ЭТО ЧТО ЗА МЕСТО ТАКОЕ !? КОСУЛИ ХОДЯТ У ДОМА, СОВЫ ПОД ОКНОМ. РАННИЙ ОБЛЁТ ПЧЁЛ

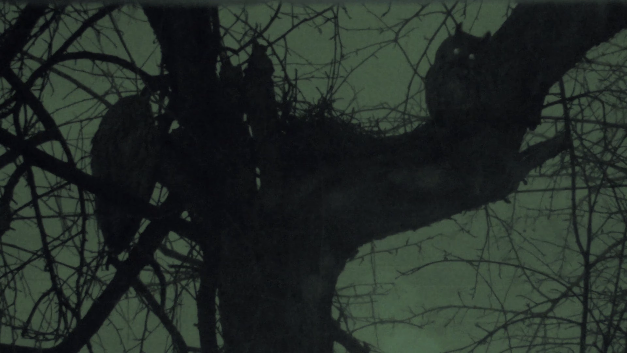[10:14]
потом смотрю подлетает вторая сова оказывается это пара две совы и вот такие кадры я сумел сделать сначала с помощью ночного видения тут у меня видеокамеры есть ночное видео
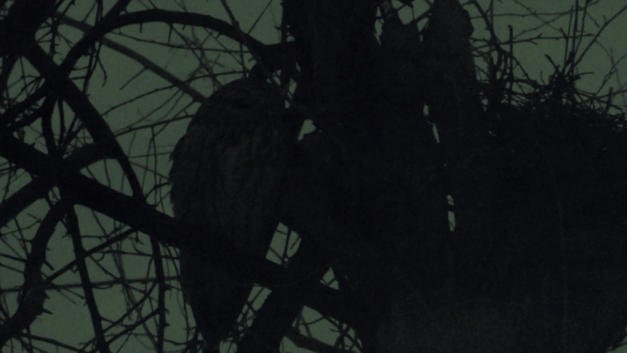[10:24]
инфракрасная подсветка вот смотрите такие вот интересные моменты получились глаза усовые светятся отражают свет от камеры